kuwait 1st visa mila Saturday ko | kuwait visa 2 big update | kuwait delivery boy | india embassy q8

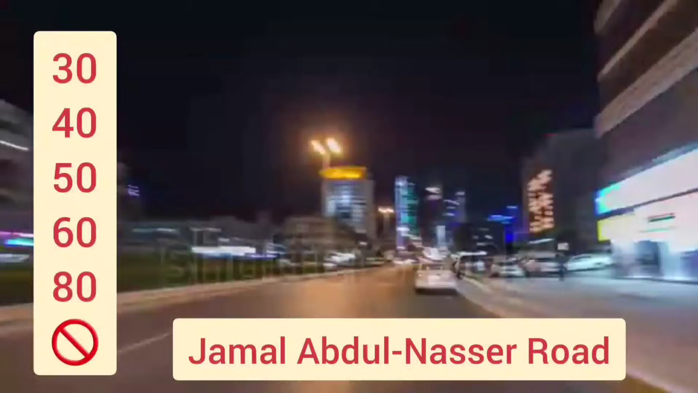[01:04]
और 80 इसके साथ जमाल अब्दुल नजीर रोड आपको यूज नहीं करना है इस टाइप का जितना भी हाईवे मैंने आपको बताया है किसी भी हाईवे पे आप